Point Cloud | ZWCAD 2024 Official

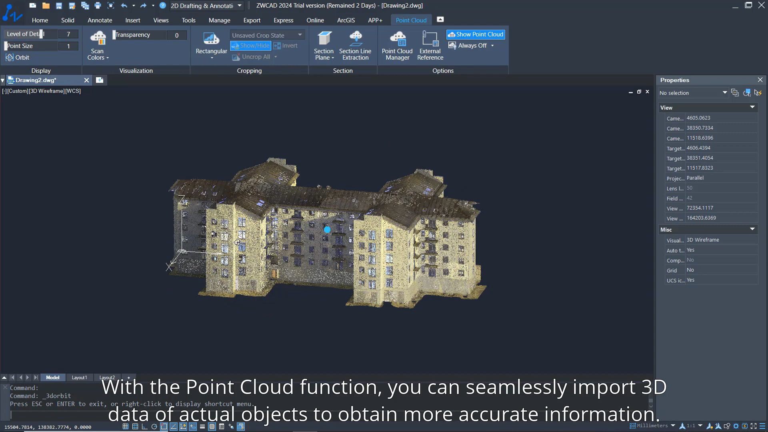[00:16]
with the point cloud function you can seamlessly import 3d data of actual objects to obtain more accurate information you
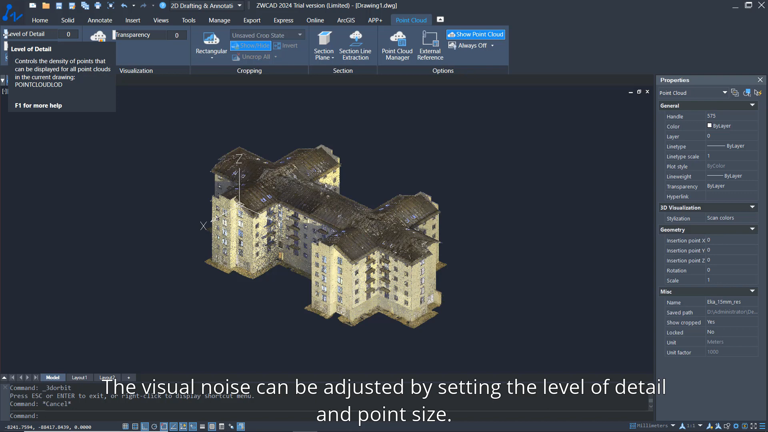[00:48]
the visual noise can be adjusted by setting the level of detail and point size
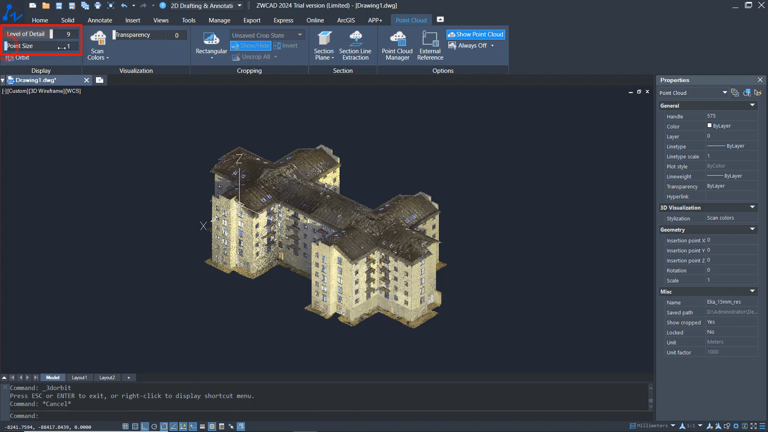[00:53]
each point of data can be adjusted by changing its transparency or stylized by changing its color style
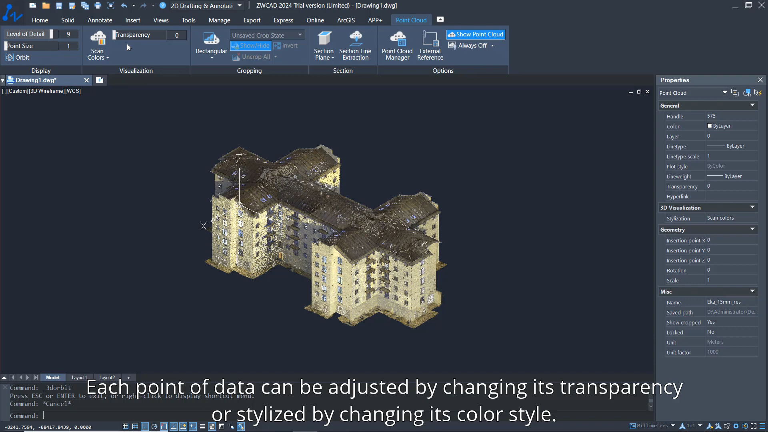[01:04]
these attributes allow clear representation of point cloud data
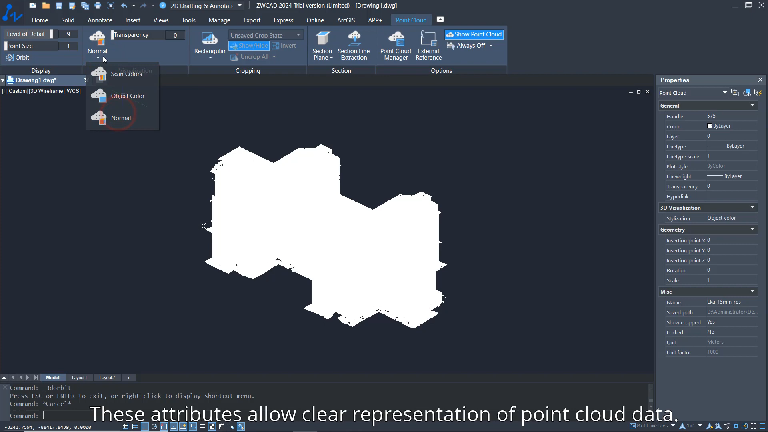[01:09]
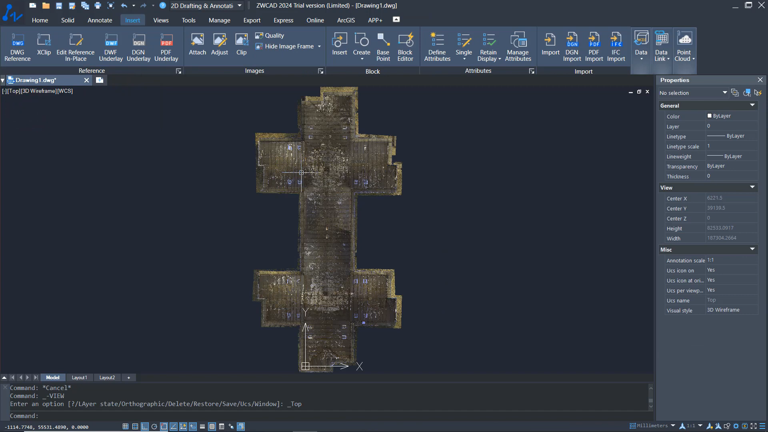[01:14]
you can crop the selected point cloud through a polygonal
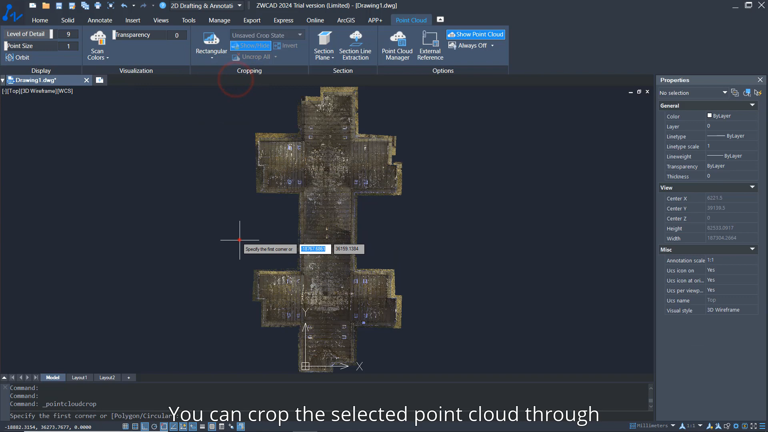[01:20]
rectangular or circular boundary to remove unnecessary data or extract the data you want
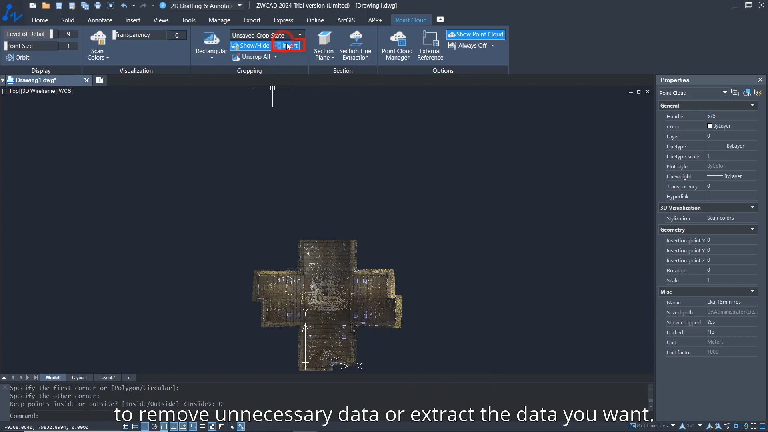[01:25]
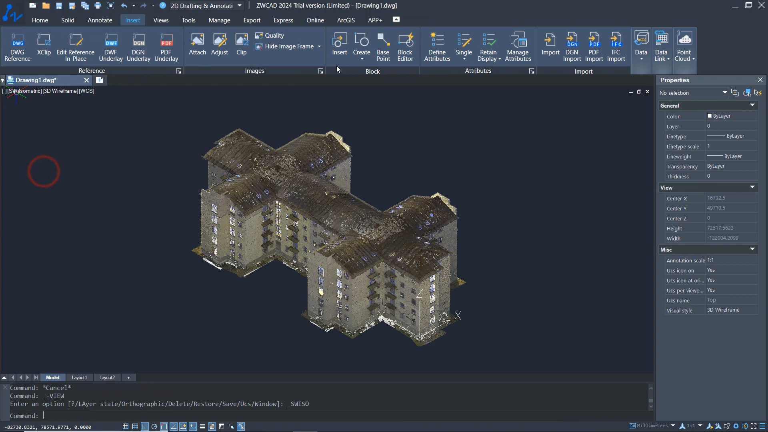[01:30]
by applying the section plane function you can obtain the projection or section of the plane or curved surface
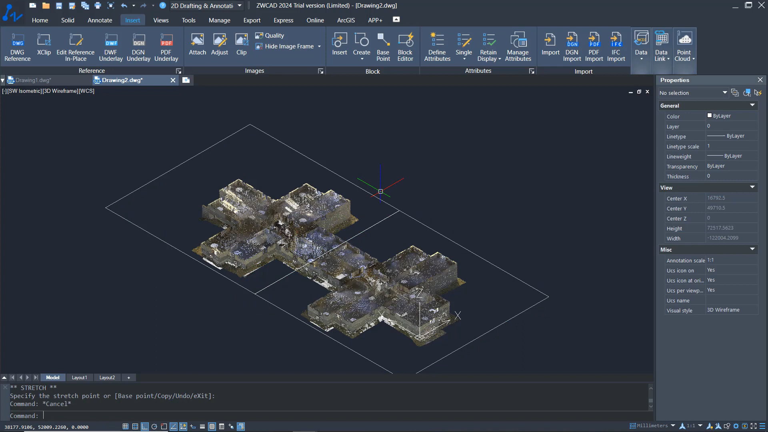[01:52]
also the type or other properties of the section object can be modified